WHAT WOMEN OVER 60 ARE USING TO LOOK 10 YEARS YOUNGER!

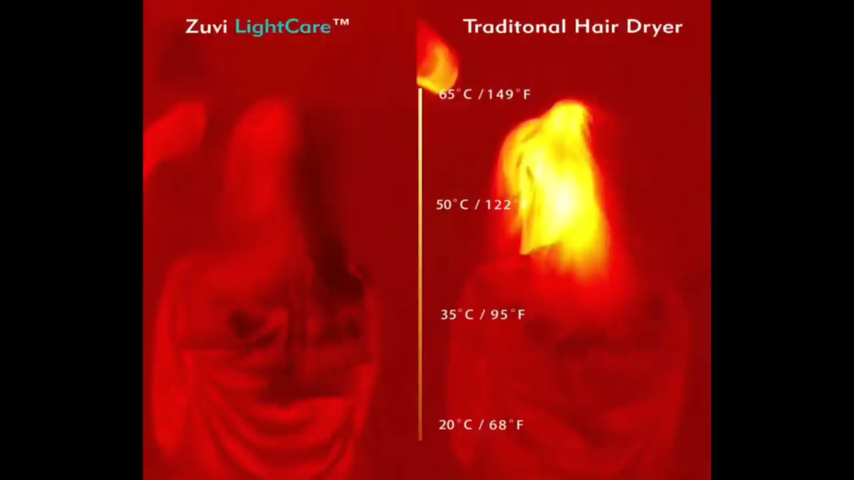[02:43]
degrees and that contrasts with the zuvi that just gets up to about 111 degrees okay let's get into this and I will say